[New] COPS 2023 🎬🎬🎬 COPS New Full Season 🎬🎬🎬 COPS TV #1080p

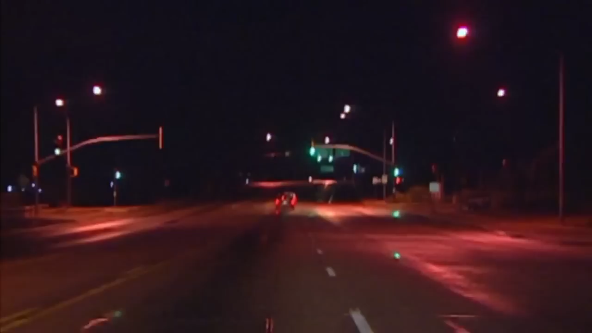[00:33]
I'm behind you. Let's go ahead and stop that one. What is the location where you're stopping? It's going to be I-19 in Irvington. Irvington, I-19. It looks like it's occupied by one. 1083, unit that's at Irvington and I-19. 1811, and the plate will be Edward